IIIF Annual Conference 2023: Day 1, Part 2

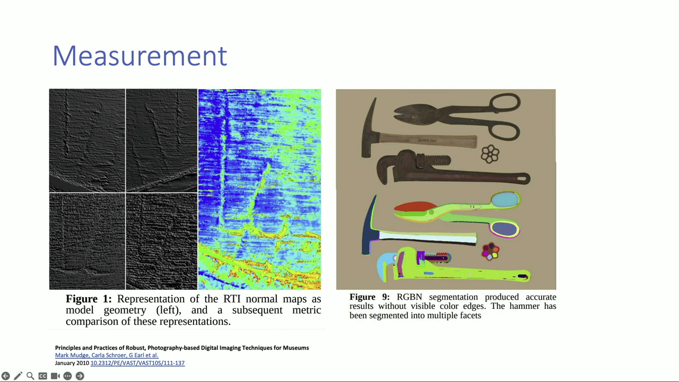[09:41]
You can measure the depth of the scraping and stuff like that. And finally, you can make some documentation when you take an RTI before a restoration,
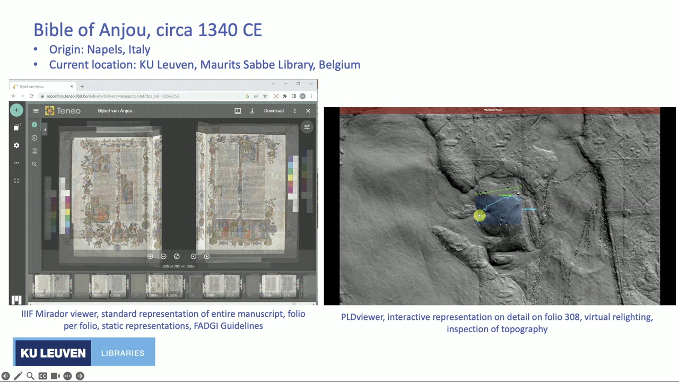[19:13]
And so you can see at the right-hand side, we also made RTI-alike images of the same spots, which have also been imaged with standard photography.